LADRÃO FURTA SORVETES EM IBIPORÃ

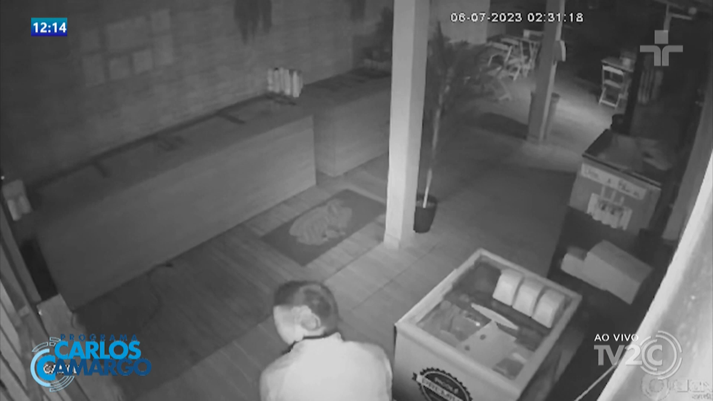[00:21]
Porque além do que ele levou, ele ainda esparramou alguns outros picolés ali nas proximidades. Ó o cabelinho dele, ó. Ó o cabelinho dele, que jeito que é cortadinho, ó. Pega um saco de lixo pra encher de picolés. Olha lá, olha lá. E despeja tudo dentro do saco de lixo, as caixinhas ele deixou todas pra lá, viu? Detalhe interessante, esse ladrão aí não gosta de picolé de leite.